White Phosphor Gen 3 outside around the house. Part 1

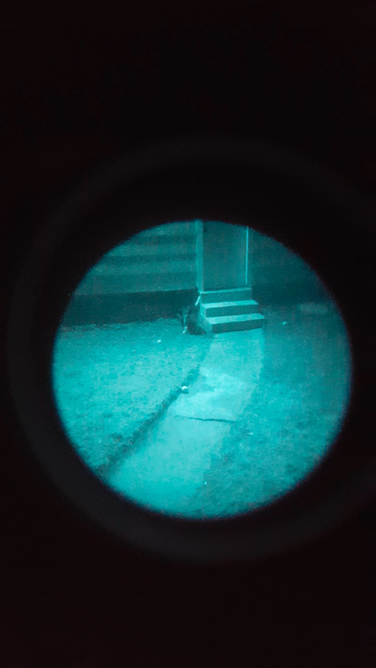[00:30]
Trying to make it a little bigger. Not too big. Alright, it's pretty dark out here.
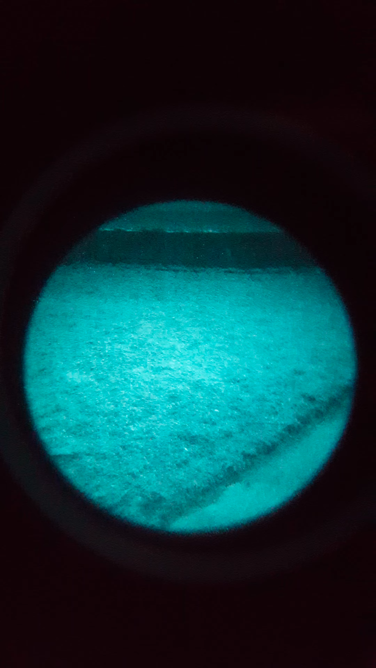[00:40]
Got a half moon. It's 4am in the morning.
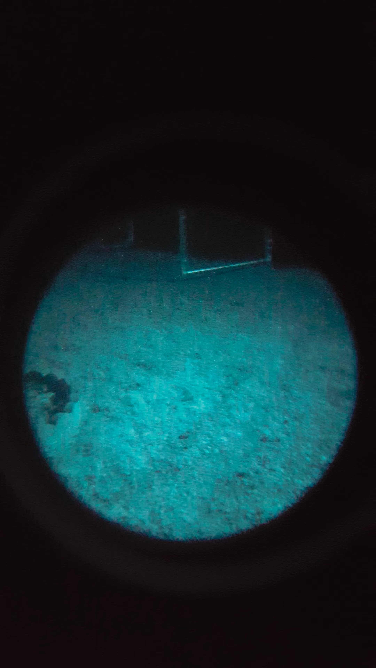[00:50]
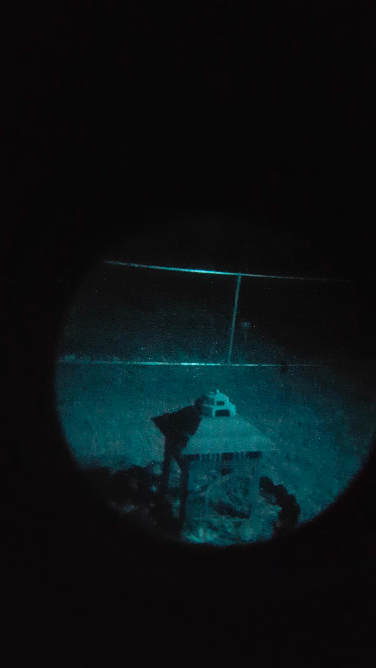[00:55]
This is with the cap on. I'm going to take the cap off.
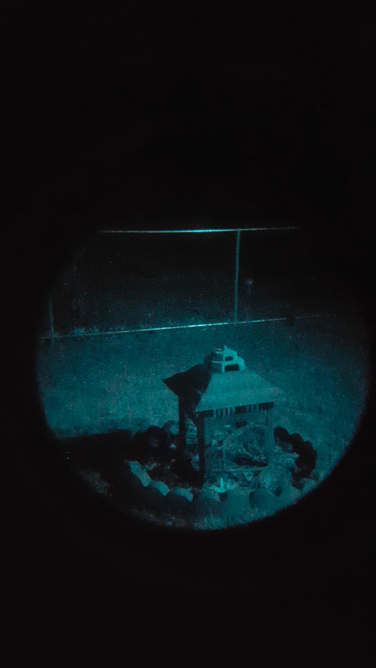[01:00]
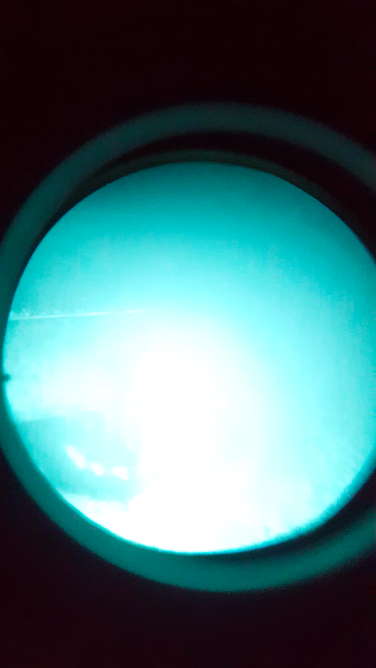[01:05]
There we go. A little too bright.